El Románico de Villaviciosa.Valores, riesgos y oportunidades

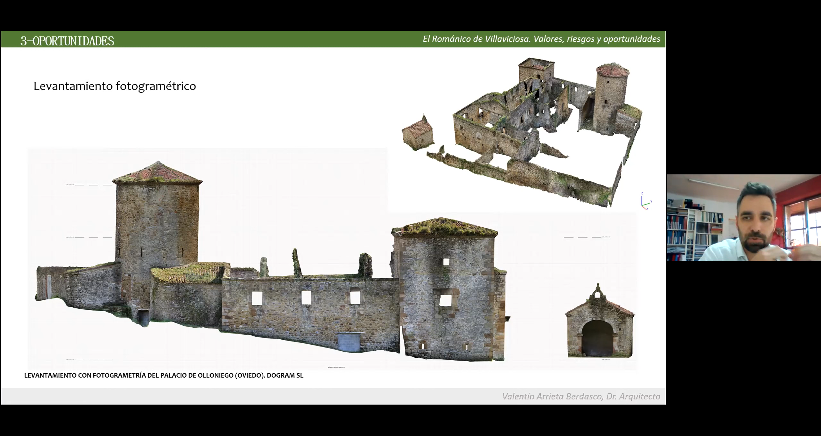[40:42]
esto que veis es un alzado nosotros podíamos medir aquí con total precisión saber incluso tiene tanta resolución que podríamos ampliar y podríamos así piedra a piedra ver los problemas que tienen intentar diferenciar fases como os comentaré ahora de una parte de otra y aquí veis otro ejemplo en San Julián de los Prados imaginaos esto en las iglesias del románico de la viziosa lo que nos podía aportar tienes la capacidad de ver de ampliar y de ver con tal precisión los edificios que hasta viéndolos in situ no puedes llegar a ciertas
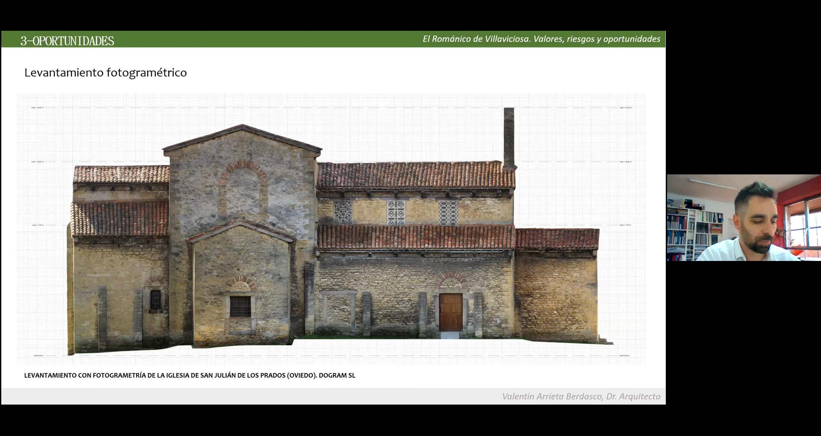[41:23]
zonas con la precisión con las que los profesionales podemos utilizar estas herramientas por bueno distancia porque es necesario montar ciertos medios auxiliares etc y esto nos proporciona nos facilita muchísimo la interpretación de los edificios mirad este pequeño vídeo